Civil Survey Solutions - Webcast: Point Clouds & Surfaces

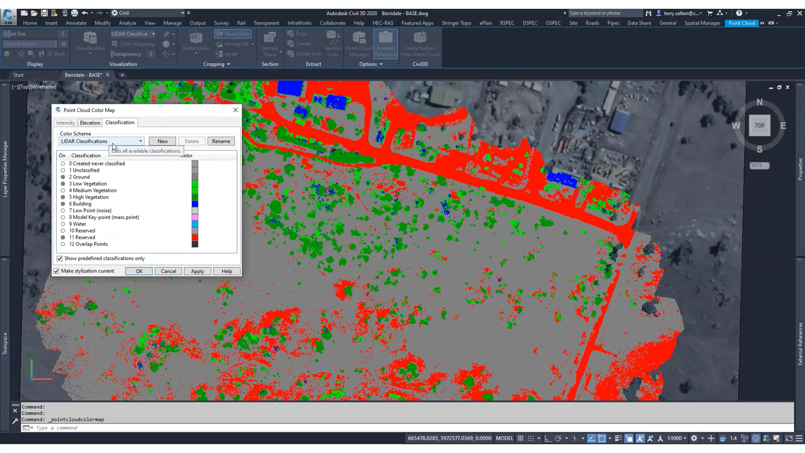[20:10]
So what I've done with this classification, I'm going to click on the colour mapping button here. And you can see our LIDAR classifications listed here. Now I've gone through and turned off the ones that aren't used. And you can see, and I've customised those colours so we get a bit of contrast. Now the ground we've got here is the majority of these points here. There were some low vegetation shots. There were no medium vegetation shots. You can turn that on and click apply and there won't be anything light up. And so you can turn them on and off.
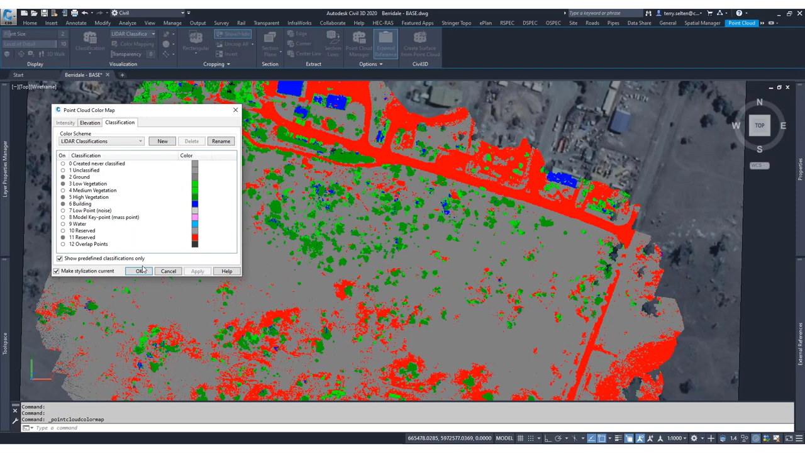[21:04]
So we're getting quite a few. When we build this surface, we're going to be using those two classes, ground and reserved. If I click OK on that and I just do an orbit to see
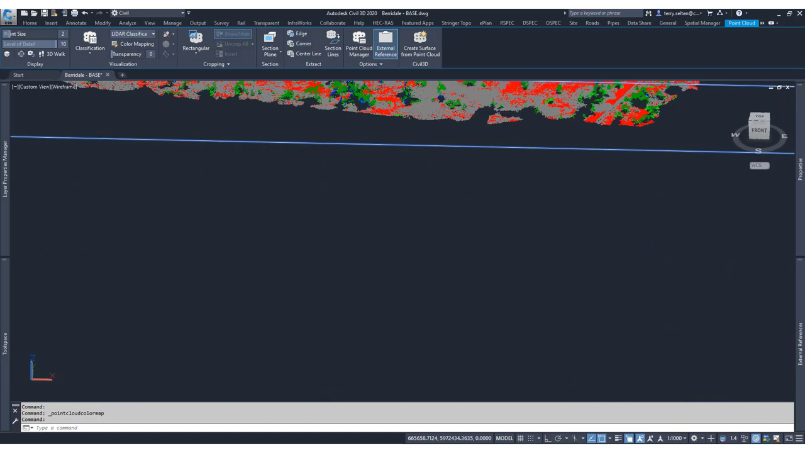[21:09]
the difference in the points. And we'll go up to where the buildings were because that's quite a good contrast. And you see how the building roof lines are in blue. My road objects are in red and we've got some natural surface there.
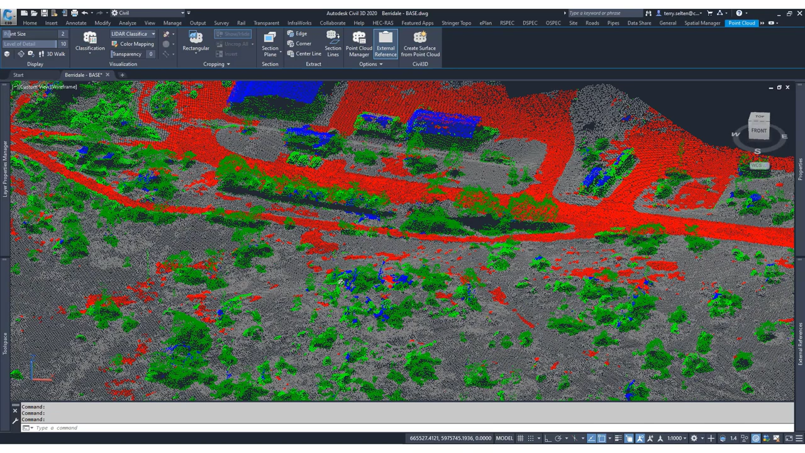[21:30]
The different shades of green for the different heights of what the software is classing as vegetation.
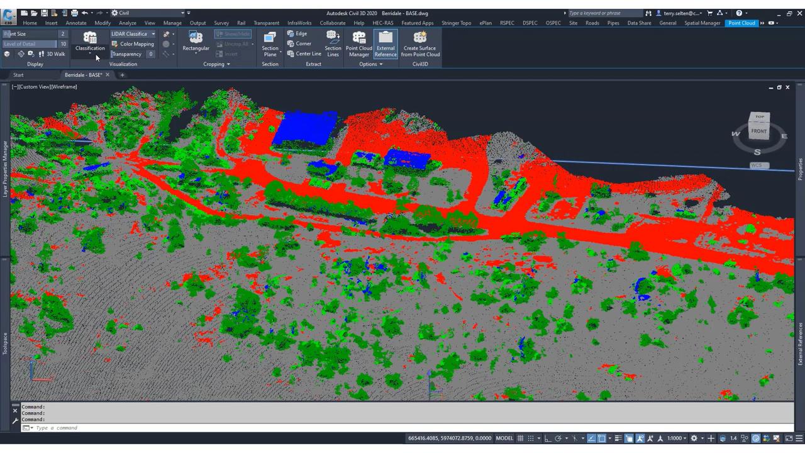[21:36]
We do, there are other new options.
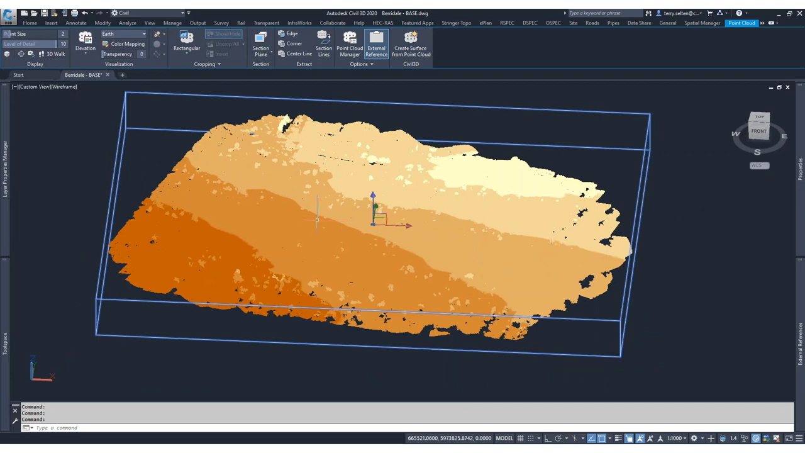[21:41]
The elevation, if you've got a rolling hills, that can be helpful. So basically by contour level, different colours and just the normal.
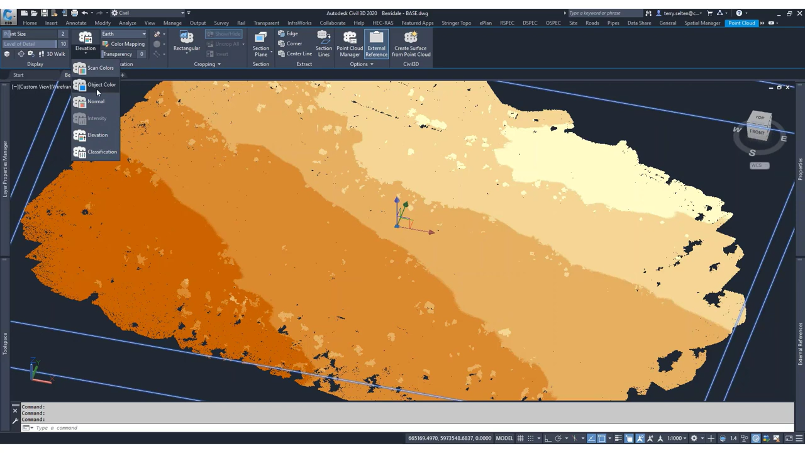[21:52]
So there's a few other options in here. Pretty much the ones that I found the most useful
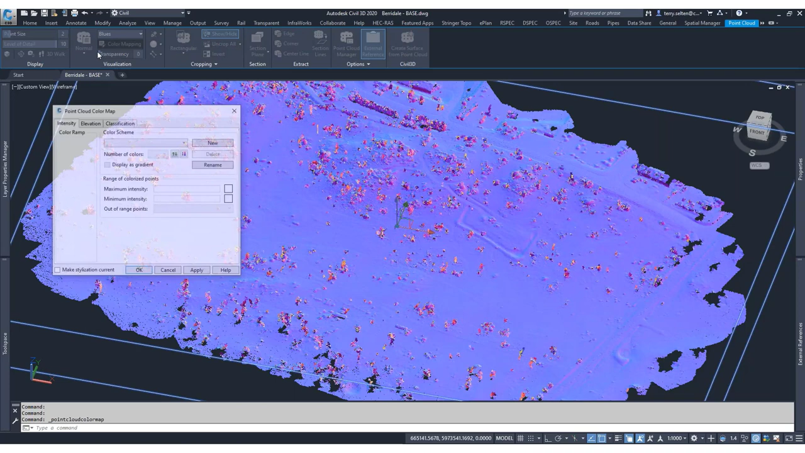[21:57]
would be either the classification or
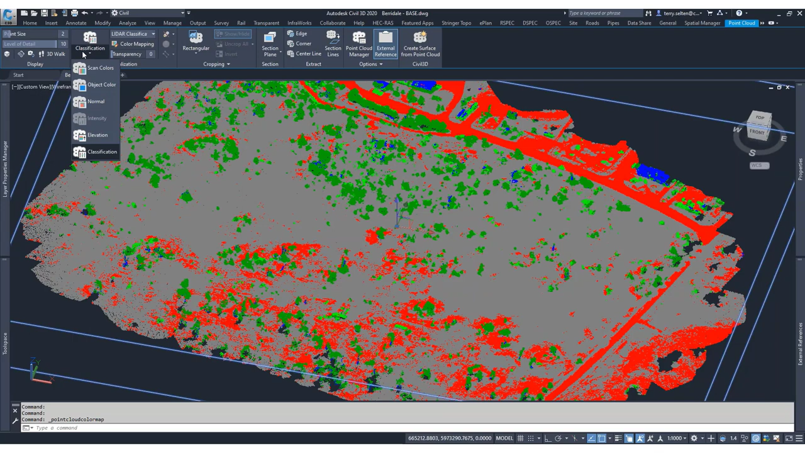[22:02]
the scan colours. And I just click top to bring my view back.
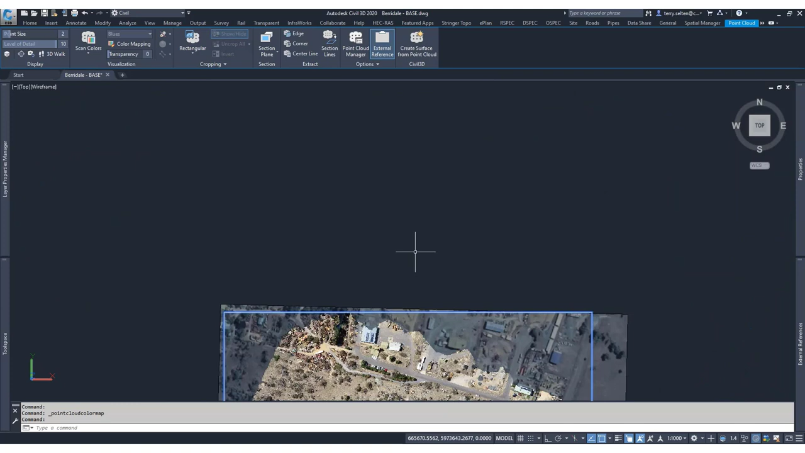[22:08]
Okay. So further to the cropping you can do in recap. Civil Threaty also has some cropping tools. I like these ones because we get a polygonal option. There's also a circular option. If you had a point object and you wanted to exclude any data around that, then you can just use the circular selection and pick a point and obviously do a circular selection. The advantage of the polygon selection is you can,
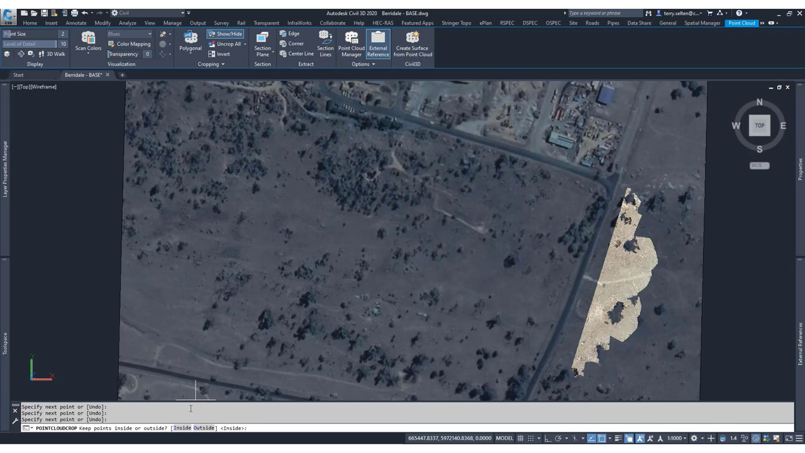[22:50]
as it says, draw yourself a polygon. And I can choose the objects that I want to exclude. And oh my God, my data is gone. I can just have to choose inside or outside. So which points do I want to keep? I want to keep the ones that are outside my selection. So that's how you would toggle that. I can make polygonal crops. I can also make the typical rectangular crops. Which is to be expected. Again, it's asking me which ones I want to keep. And so I want to keep all the ones outside the selection. So I've got my cropping options. I like the polygon version
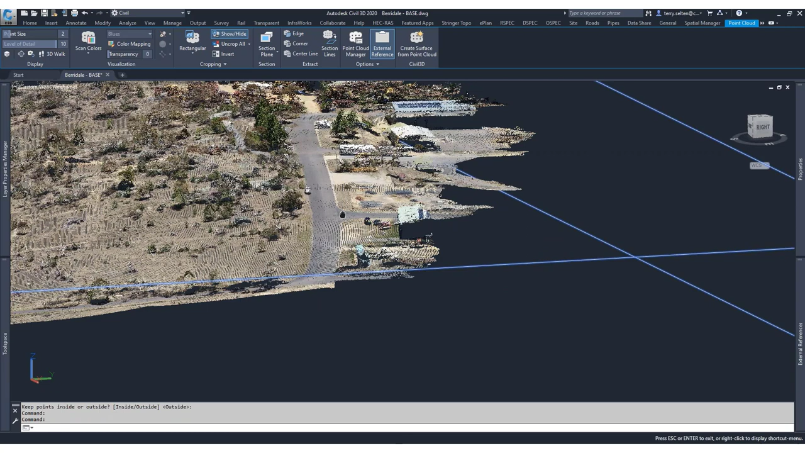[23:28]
because if I make a zoom on an angle and if I wanted to exclude, for example, a fence line or if I wanted to exclude these trees, then I can choose the polygon option and I can slice the portion that I want to keep. And I want to keep the building, but I want to crop out the trees.
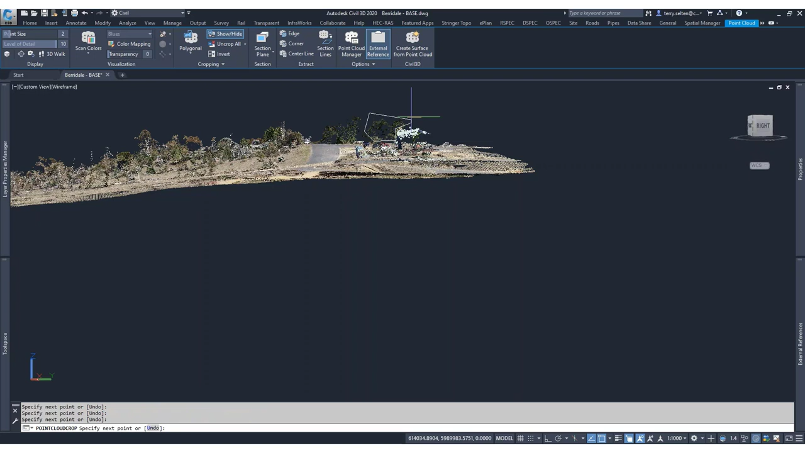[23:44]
Then I have that control. Now, further to cropping, so I can take out portions.
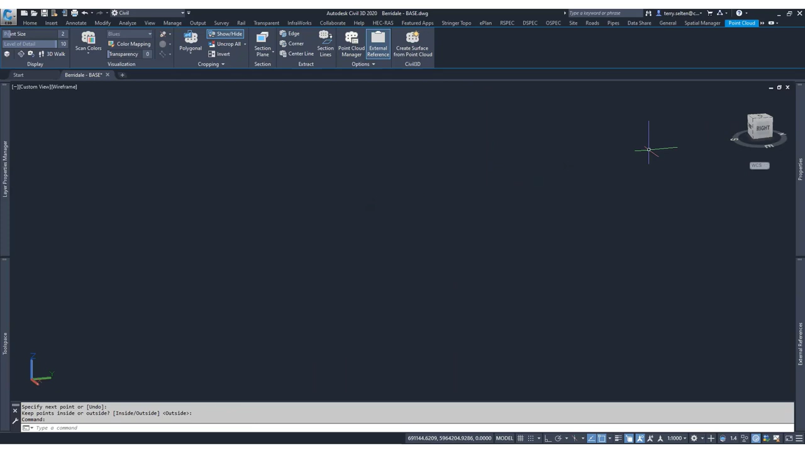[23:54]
Just bring that back to the top. Don't tap it around. So further to the portions that I've removed, I can uncrop all. I can also uncrop last.
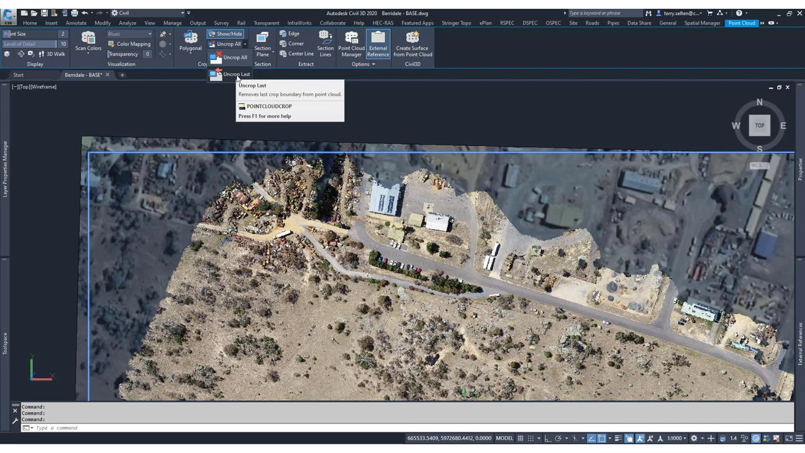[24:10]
So if I select, if I make an error in my selection, then I can just uncrop the last. And you'll see that that portion of trees now returns. And what I can do is continue to uncrop and I can uncrop all and it returns all of my data back. If I got to a point where I didn't want to have to undo everything, but I've done quite a lot of cropping work, I can do my crop and
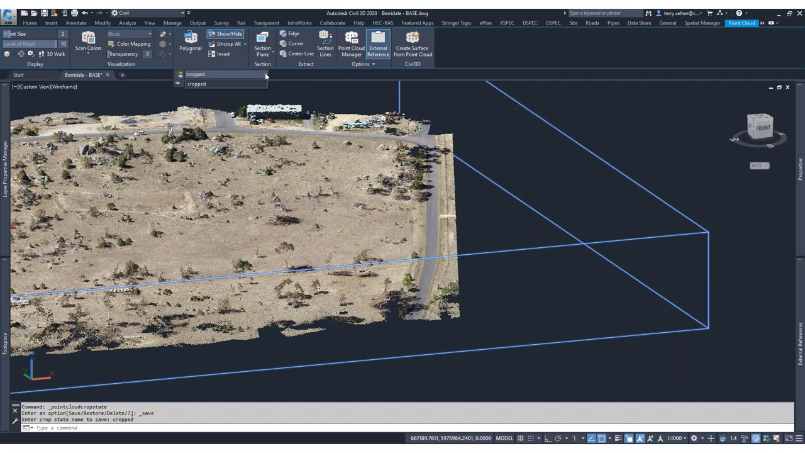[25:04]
I'm going to call that crops. So I've no imagination. So I've cropped that and now I have that as an option, as a dropdown. So I can continue to crop and then if there's a state of the cropping exercise that I wanted to return to, so I can continue to crop.
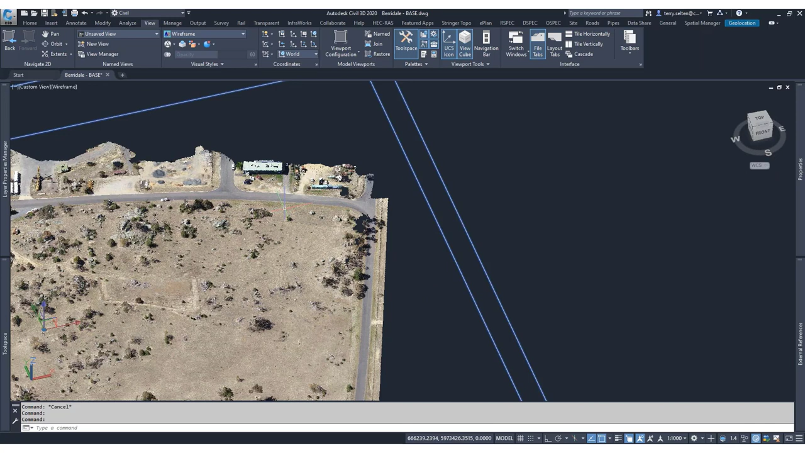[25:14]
Make that contextual ribbon.
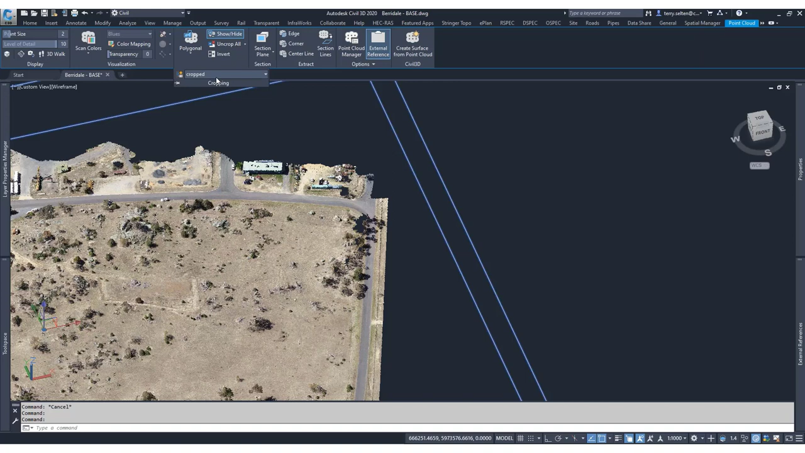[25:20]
And then I can return back to that crop state. So that's available. So I'm just going to crop all. Make sure I've got all that data. So we've got everything.
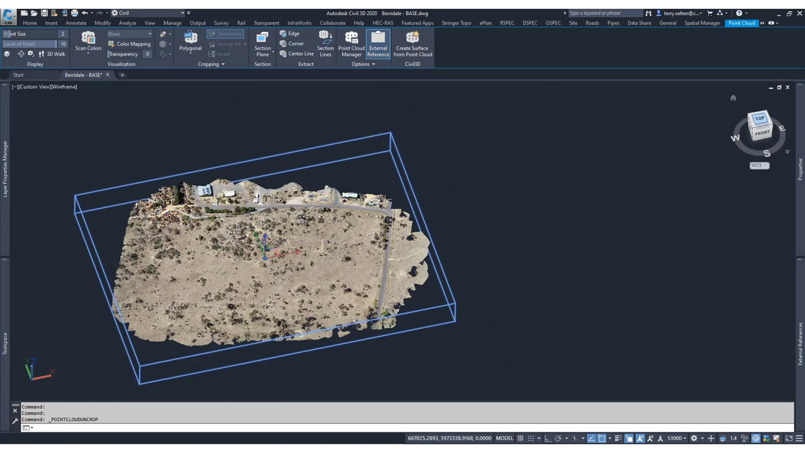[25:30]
Okay. So zoom extends. So still in the contextual ribbon, we can manage the point cloud now in here. I do apologize. Everything's turning up on the other screen. Okay, drag that in. So inside the point cloud manager, as Jack described, the scan is made up of different portions. This is this scan, but you could have different raw data, different LAS files contributing to the point cloud.